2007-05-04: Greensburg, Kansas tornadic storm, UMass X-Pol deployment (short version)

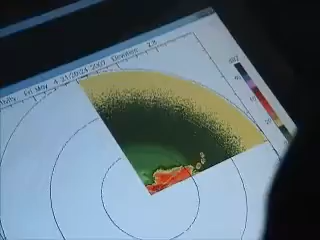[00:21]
Yeah, you see the couplet here? Looks more like convergence. You can see the rear flank dash front over here. Look at that. Yeah?
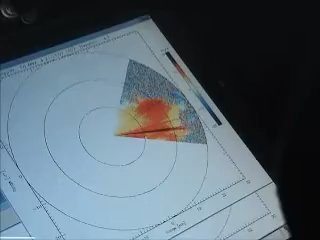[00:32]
Okay, go to reflectivity. I want to see this thing.
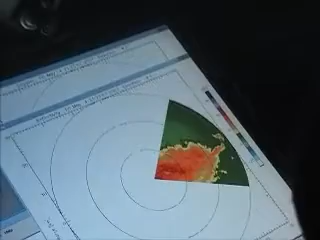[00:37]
Still may not produce a tornado, but we've got another half an hour. I don't believe this.
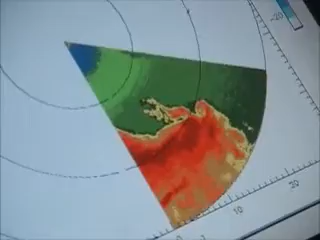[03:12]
Indications of a large tornado forming. Look at that inflow tail.